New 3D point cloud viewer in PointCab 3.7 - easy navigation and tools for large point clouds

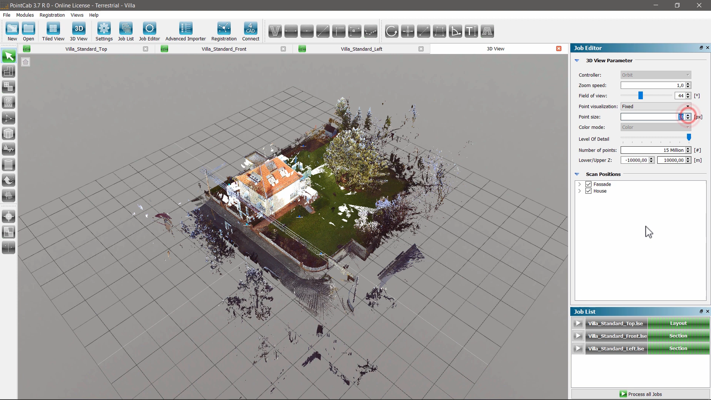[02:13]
fixed in order to navigate in the 3d point cloud view we can zoom in or out with the mouse wheel or rotate the complete
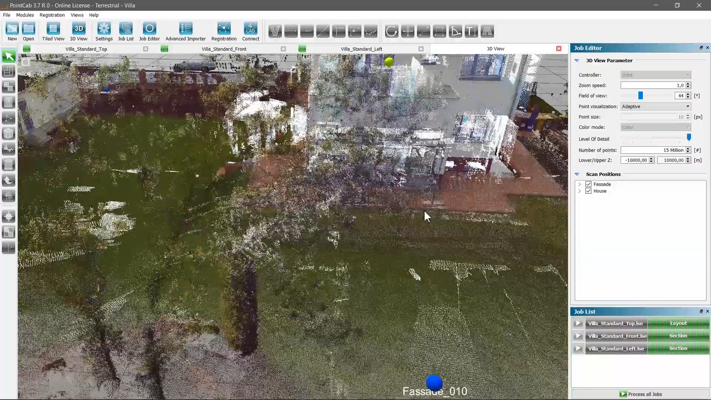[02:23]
view by click and holding the right mouse button certain details of the project can be better presented by activating only those point clouds that are relevant to the area
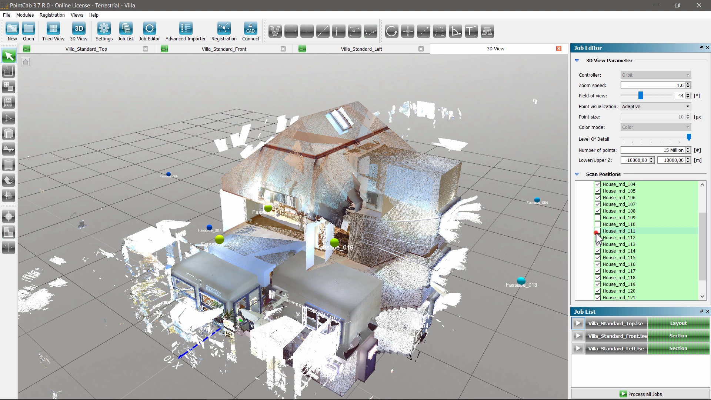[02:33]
the level of detail can also be adjusted afterwards to relieve the graphic card this way fewer points are displayed and less processing power is needed
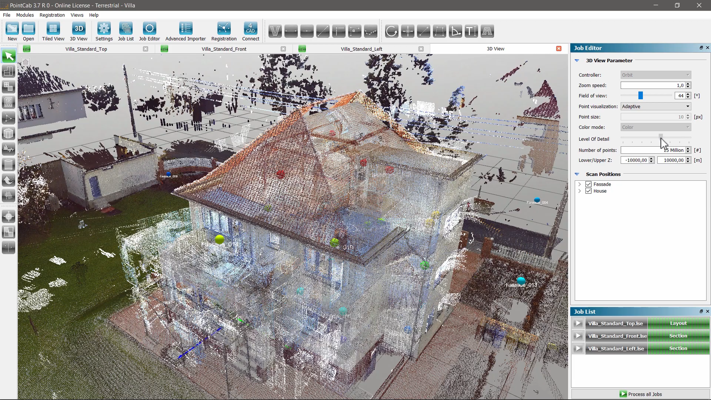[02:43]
in order to display only a certain vertical area of the point cloud we can specify the exact heights in which the point cloud should be visible
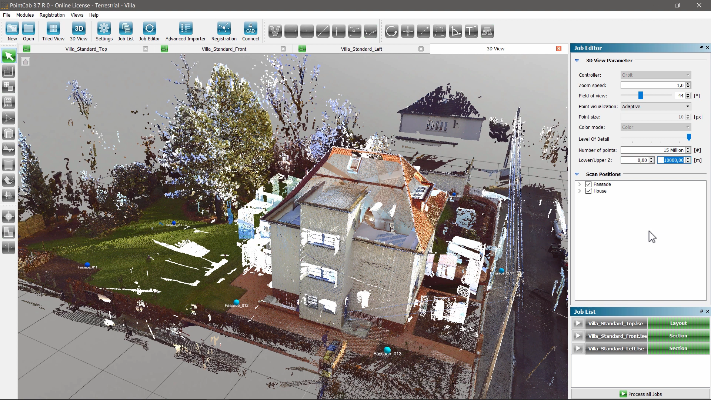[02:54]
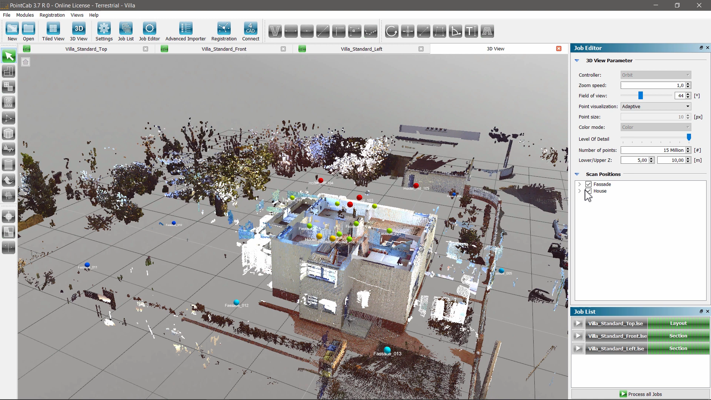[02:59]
for example we can gradually limit the vertical area to
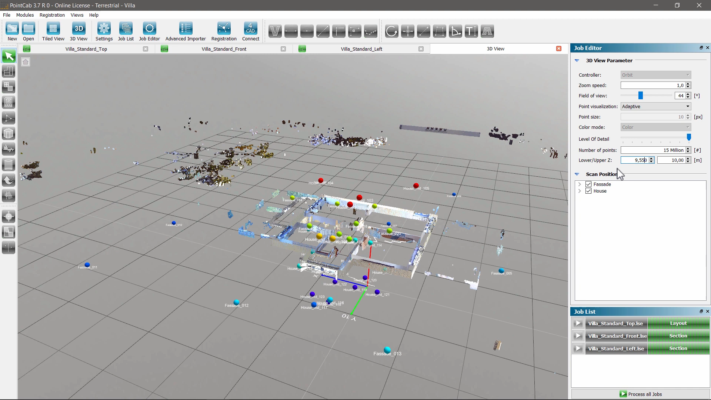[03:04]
a height of 10 centimeters approximately 3 inches this way we generate a cross section through the point cloud we have taken it at a height of 9.9
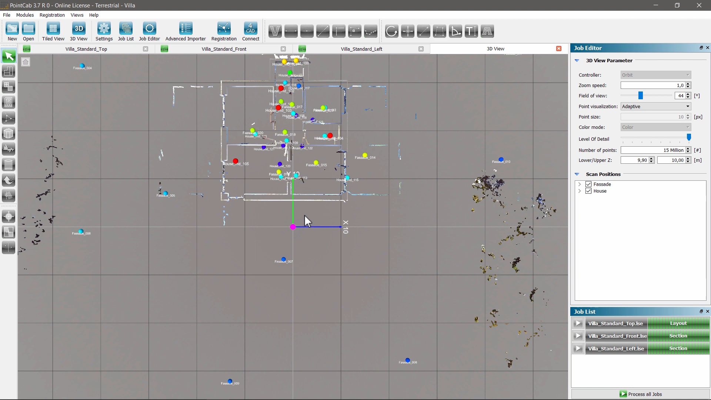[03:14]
meters and can hereby in example check if the registration of the point cloud was correct